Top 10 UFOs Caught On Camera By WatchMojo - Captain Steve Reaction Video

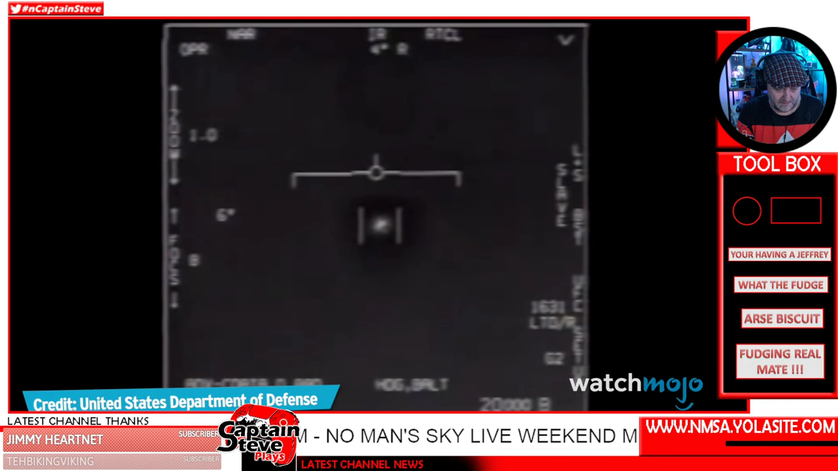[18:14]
pentagon fleer one was filmed on november 14th 2004 around the san diego coastline
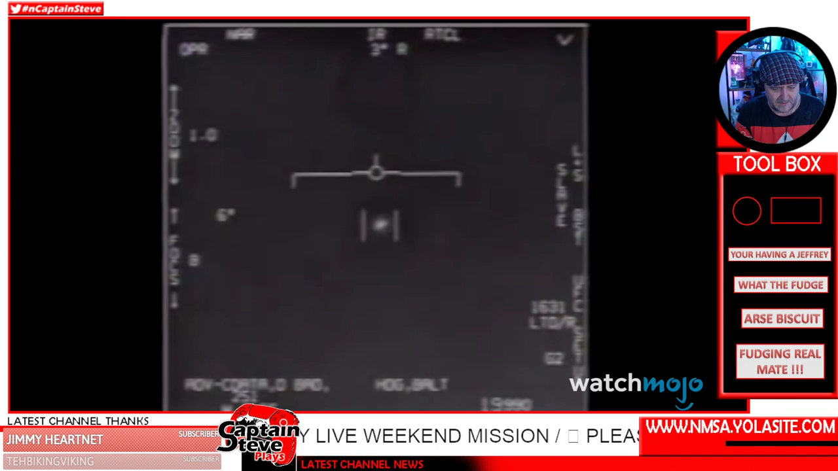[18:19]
like go fast this video was also taken aboard a super hornet using at fleer the
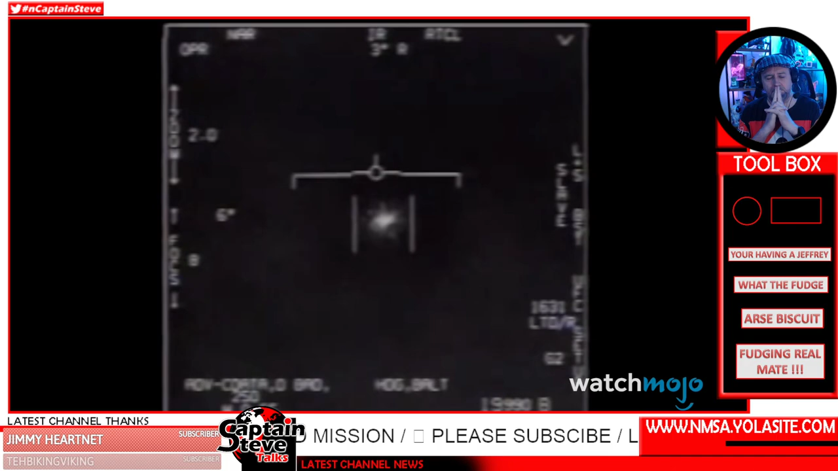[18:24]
footage was captured during the uss nimitz ufo incident in which the navy had a radar visual encounter the video centers on a dark round object that suddenly moves slightly to the left
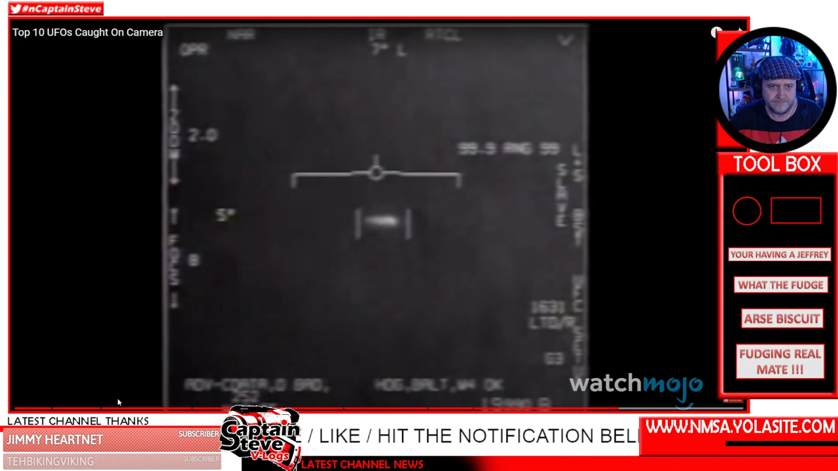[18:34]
after lingering a little while longer the object quickly darts even further until it's completely out of sight commander david fravor can't tell you exactly what the object was but he recalls that it quote accelerated like nothing he'd ever seen there's no propulsion there's no
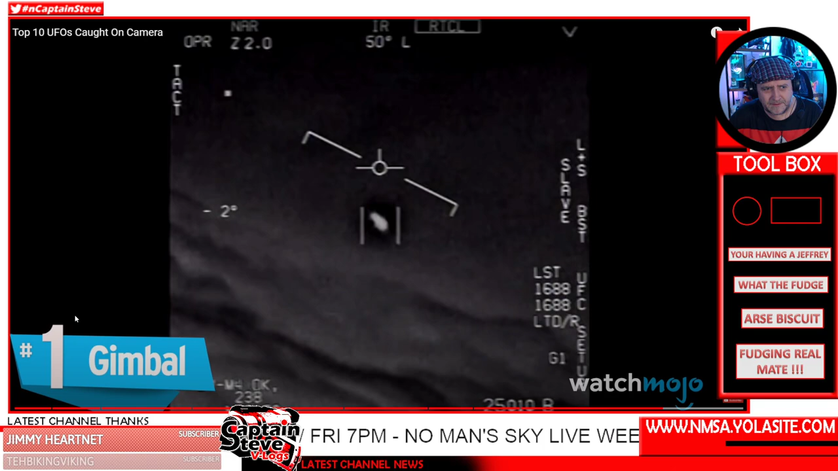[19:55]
out this trio of ufo videos is gimbal which the navy captured the same year as go fast
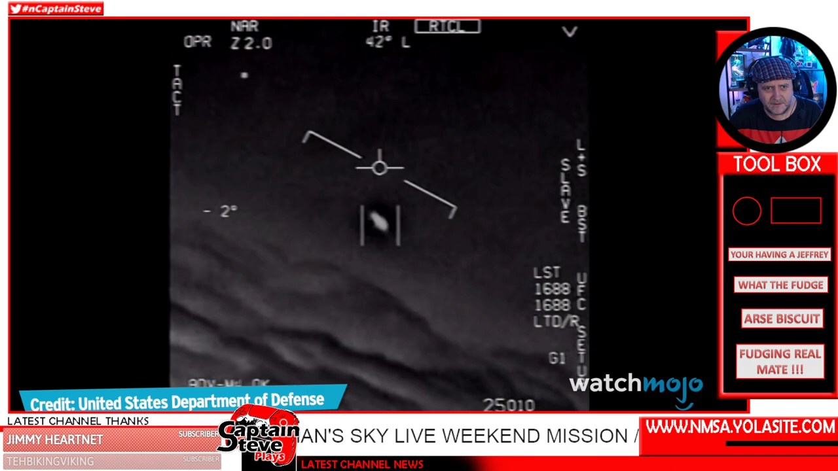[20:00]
often getting mixed up with the uss nimitz ufo incident this sighting actually took place aboard the uss theodore roosevelt by the coast of florida out of the three videos the object and gimbal arguably looks the most like a flying saucer before you jump to any conclusions skeptical investigator mick west has called all three of these sightings into question believing the gimbal object is just a plane honestly